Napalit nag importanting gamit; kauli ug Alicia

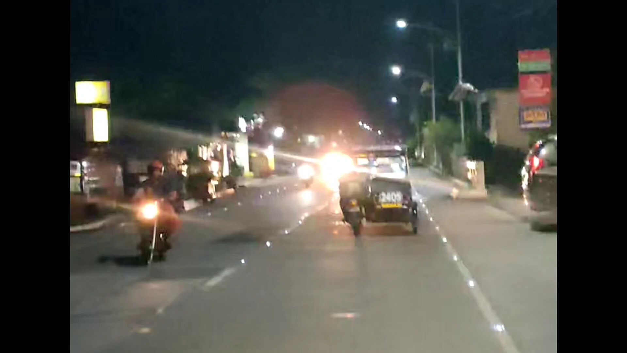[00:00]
Diyong gabi guys, gikad na may Dawis Bridge Katawag itong, oh ba, nakadong nabamu or nakabanta,
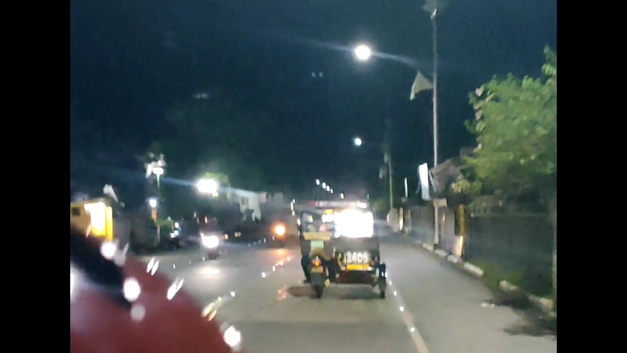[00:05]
babo ko ng tulay nga naas Dawis nga dogtong karoon sa Muragpantalan,
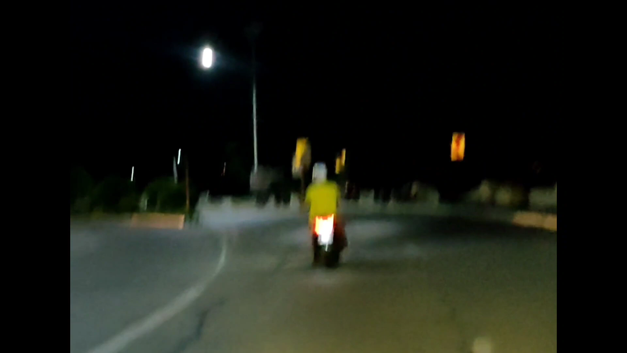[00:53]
syempre nagwe buwan, ngit-ngit mga dito, mga dito ay,
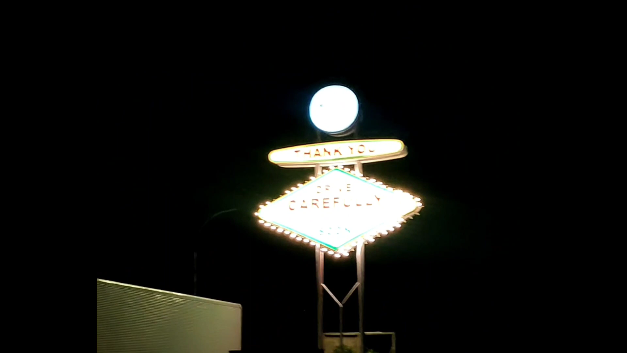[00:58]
thank you, drive carefully come back soon ay,
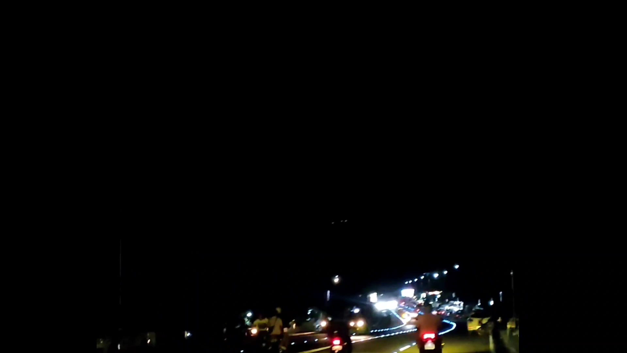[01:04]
nasa namin, grabe naman ngit-ngita ka dito, pero pag abot sa orahan guys, grabe na pang, kakuan ka dito mga, misa kagaganaan kagatan okay, murag na dito, naanapas layang nasa, or asa dapit asa,
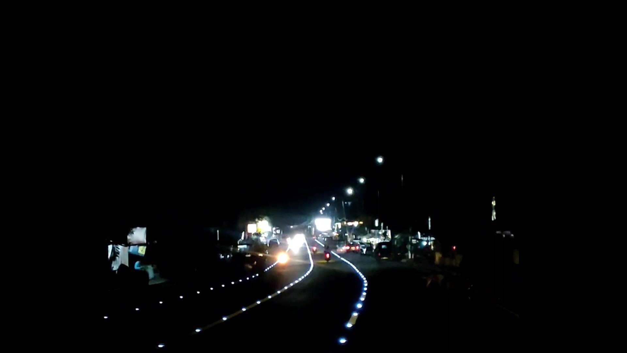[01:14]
asa ba nga syudad kaya, murag syudad syudad mga dito, mga dito nga, nga, nga nga, nga, nga, nga crossings sa tagbilaran o dawis kating junction,
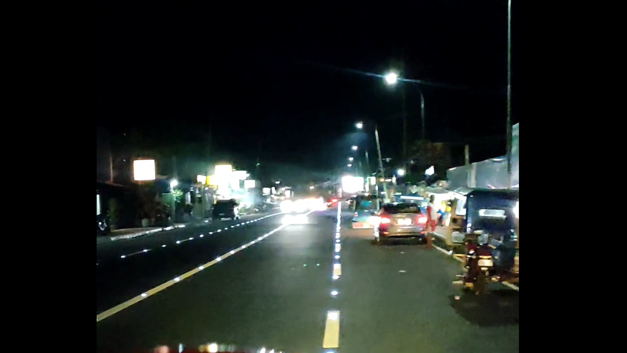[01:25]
ilang itawa o junction muna nang dapita, grabe kakuan ka ado, kanang,
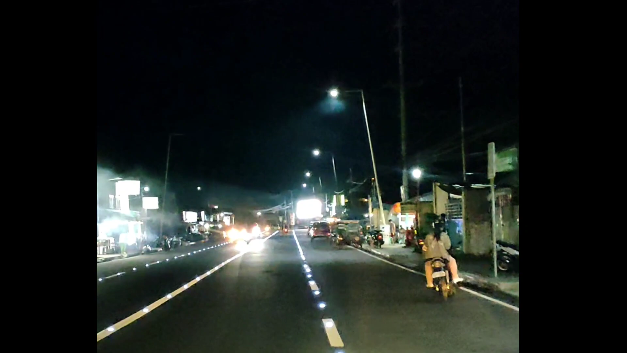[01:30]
asa na ay crowded na bitaw, dahil di ko nahanda ni mo agay kaya traffic ka ado First time pa nandang doon dito sa Dawes Bridge lagi, nandang doon dito pa dito sa picture-picturan, oi.